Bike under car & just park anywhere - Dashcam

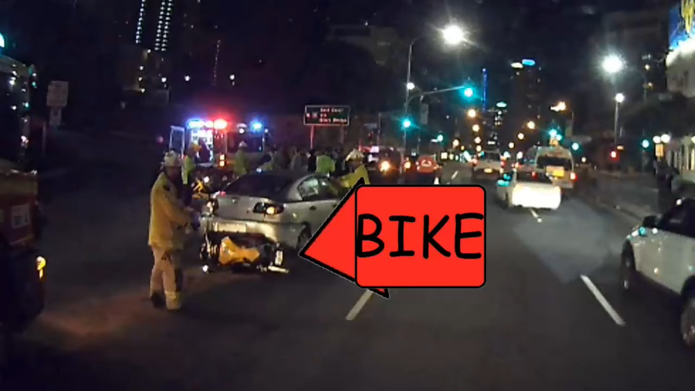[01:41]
Yeah, he slid in the back, he didn't see the buffer's been pushed up. There's the poor rider, maybe.